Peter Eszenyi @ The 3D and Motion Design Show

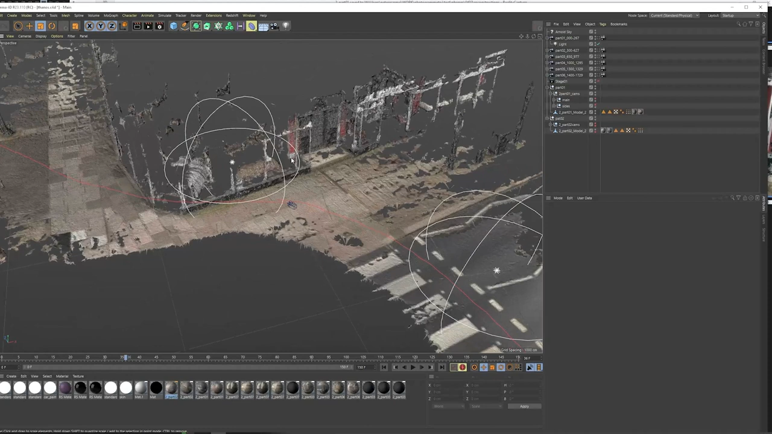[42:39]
And, um, another thing what I do photogrammetry usually is I, uh, I bring in the point clouds, um, and,